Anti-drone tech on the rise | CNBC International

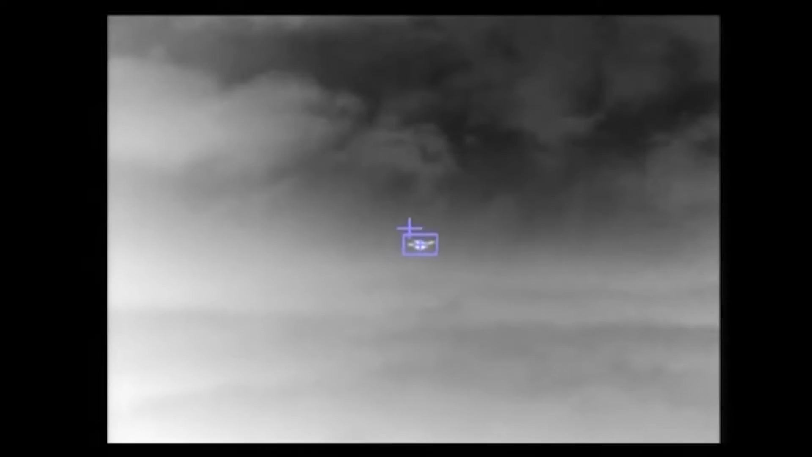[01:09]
Certainly shooting lead is going to result in damage somewhere on the ground.
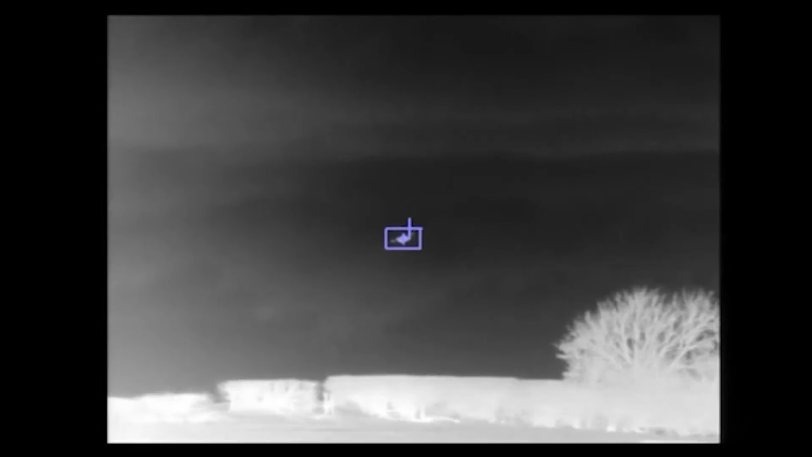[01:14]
This system is a very passive system in that we are simply influencing the drone without physically throwing energy at it.